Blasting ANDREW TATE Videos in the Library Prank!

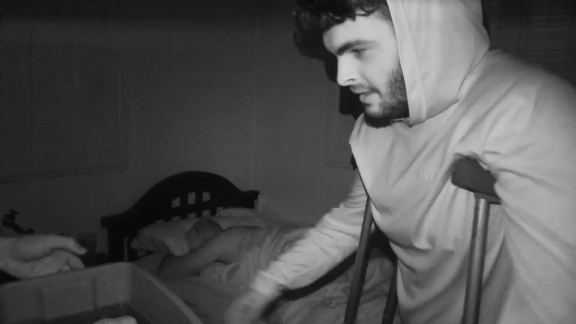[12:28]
Yo David take off infrared Take off infrared Alright turn on the light